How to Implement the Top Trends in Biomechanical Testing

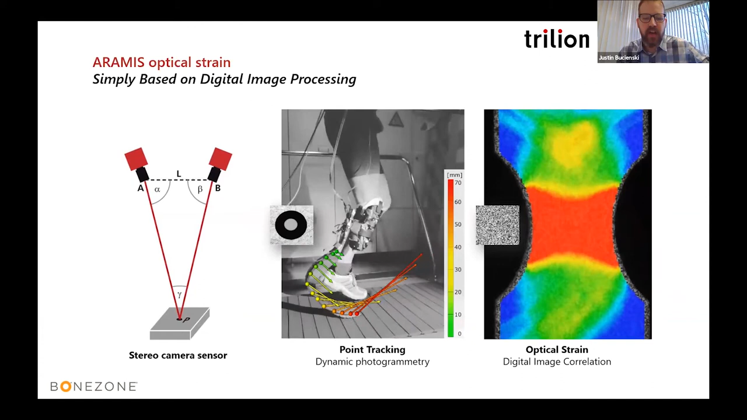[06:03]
The software automatically identify and track the high contrast of the pattern or the target dot. So with strain feel like this at this resolution, you can truly understand your specimen under load. So this is the nuts and bolts of what we'd be doing with Aramis. It's not hard to see Aramis's advantages. Biomedical testing, mechanical testing, some of the materials are very hard to predict and they have especially complex geometries. Strain gauges are sometimes too large for biological tissues. Extensometers have sometimes induced micro damage to the biological specimen.
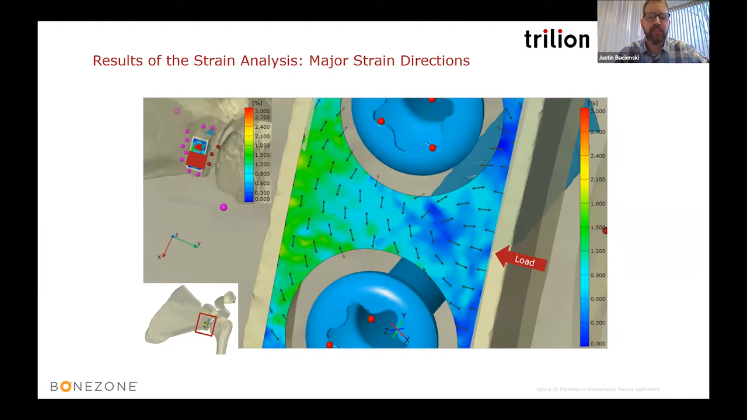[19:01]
So we see that flow of strain. You can see the compressive deformation where we have the punch. It's just transforming the load onto the bone segment right there. Pretty cool looking visual.
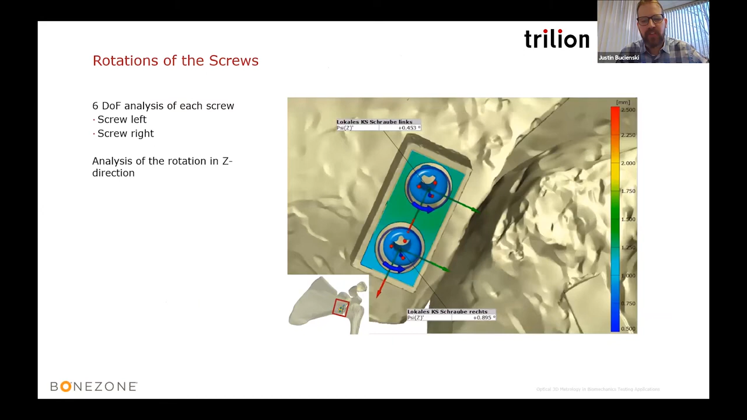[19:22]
Next we have the motion analysis on the two screws. The target dots on the screws enable us to look at the six degrees of freedom for each one. Here we're examining the rotations in the z direction that's towards the screen. Let's take a closer look at the comparison between these screw rotations. So this is an interesting analysis. Let's look to the diagram on the right to understand it a bit more.
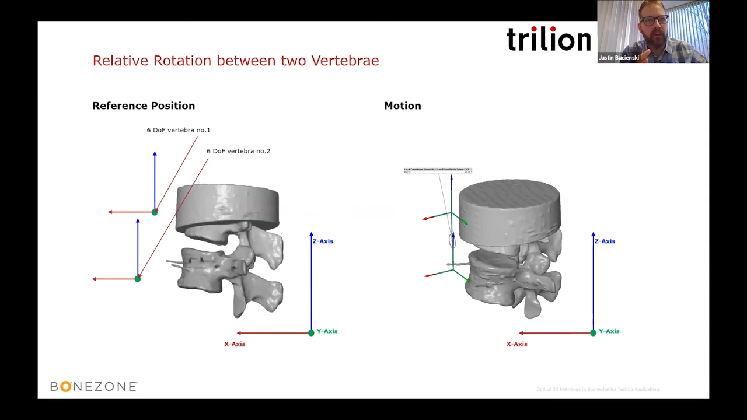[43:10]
on each of the vertebra we place we place a local coordinate system and so that we can inspect for the six degrees of freedom and you can see here we're we're looking at those reference positions and then we take take into consideration the motion between them to take that step one step further